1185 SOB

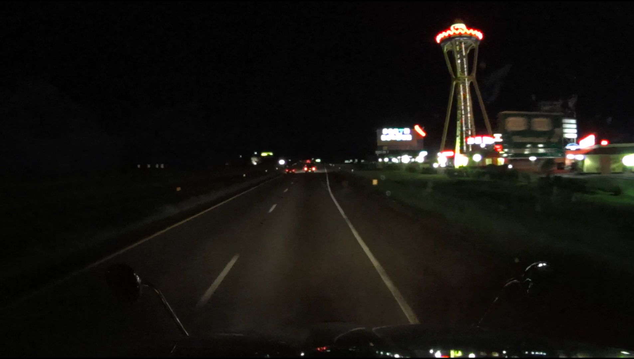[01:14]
I have never stopped here before, so let's go check it out. Blue.
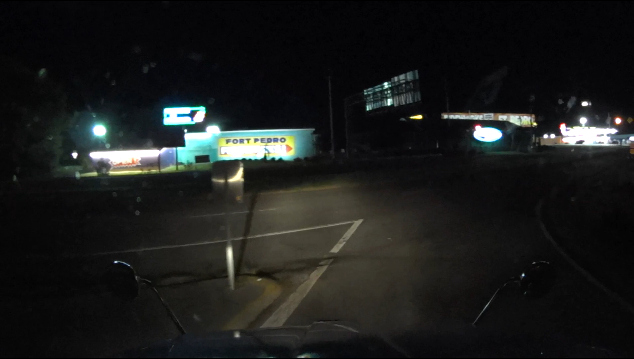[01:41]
Where do we park here, Blue? Where do we park? I keep seeing this Porky's
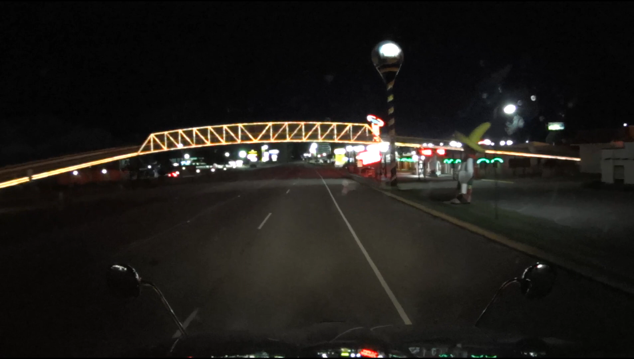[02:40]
Porky's 8. Clearance 17 feet. Good. I don't want to have to carry a bridge with me or an overpass. That would not be nice. Here we go.